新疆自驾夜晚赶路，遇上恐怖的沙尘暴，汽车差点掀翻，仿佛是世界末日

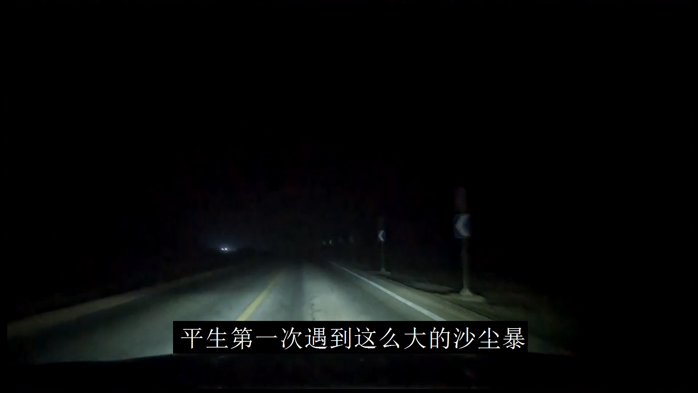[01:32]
平生第一次遇到这么大的沙尘暴雾灯四锅灯全部打开远光灯在黑暗中显得那么渺小沙力打在彻底上啪啪作响我紧紧抱住方向盘生怕汽车被狂风险翻身体似乎已经僵硬麻木地盯着道路前方在黑暗中磨疏风沙超级大呀
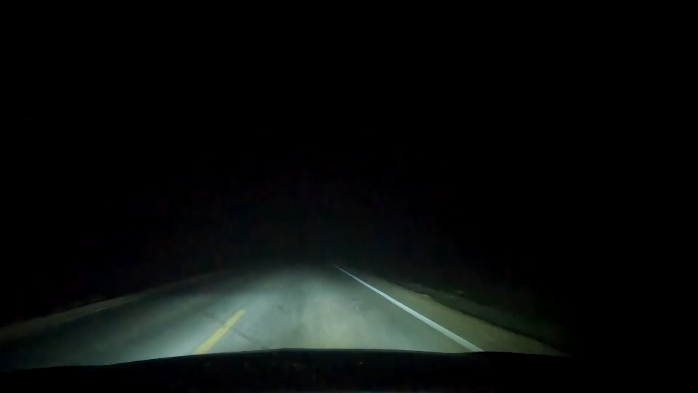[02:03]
能见度不足50米到30米左右吧哇沙尘暴请沿218国道继续行驶33公里好像世界末日一样